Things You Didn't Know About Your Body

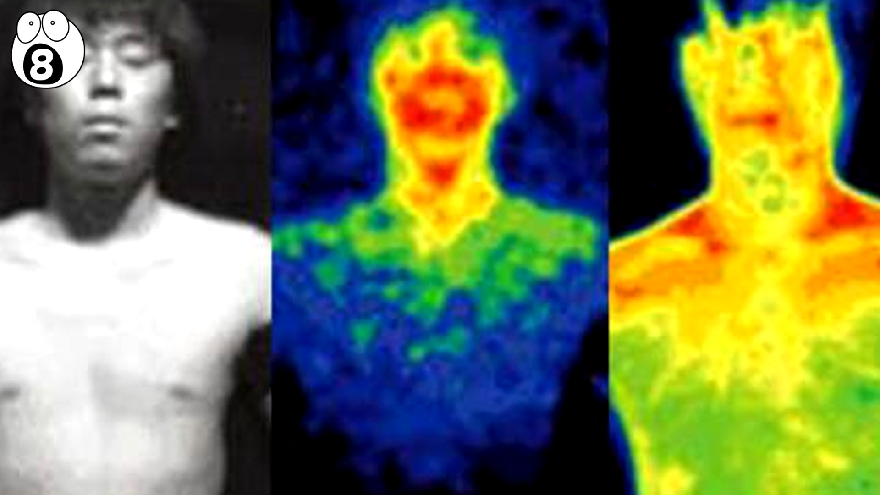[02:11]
It revealed that the human body, like all animal bodies in fact, emit a small amount of photons, probably as a result of the metabolic process.
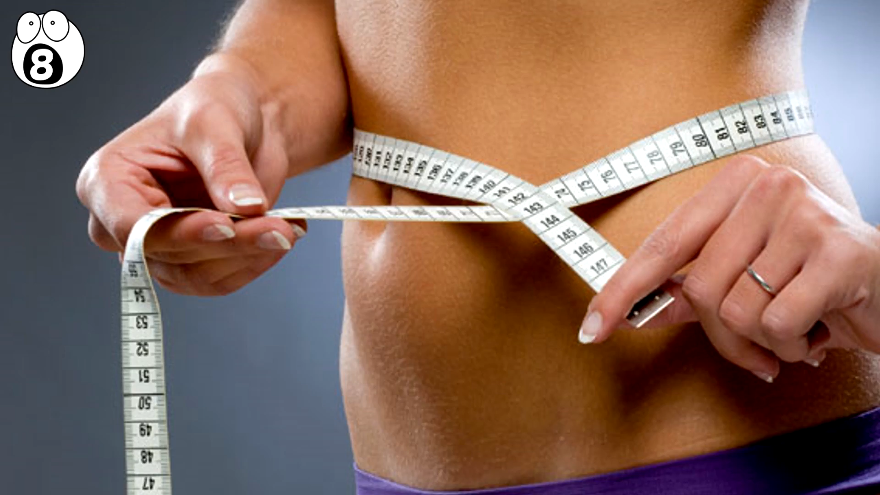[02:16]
Jellies and algae emit more photons than most, which is why we can see them glow.
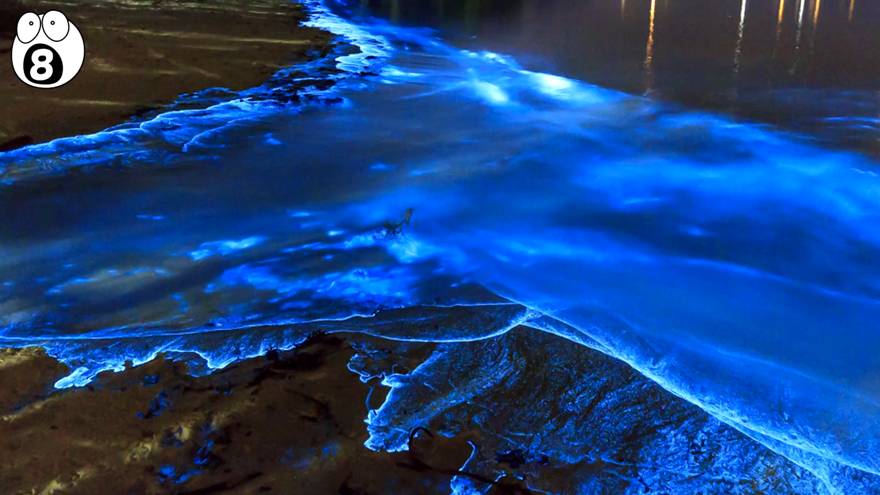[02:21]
The cameras show that the intensity of our glow varies throughout the day,
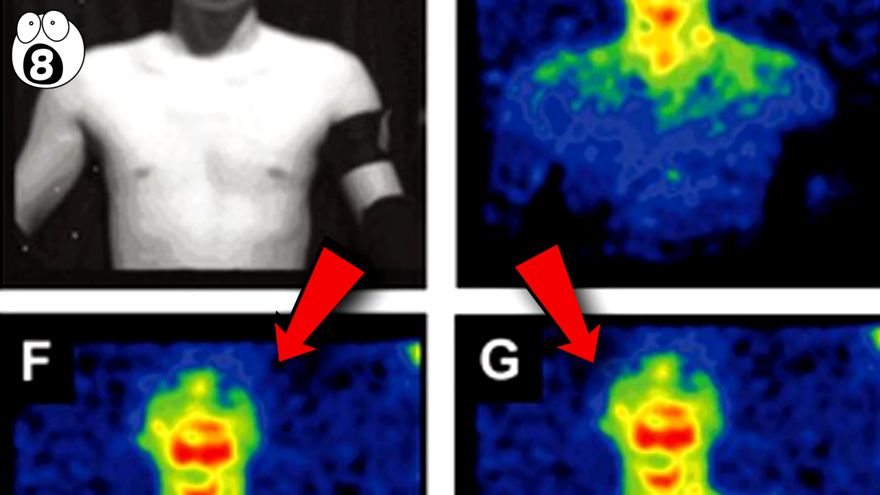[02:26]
and the majority of photons emanate from the face.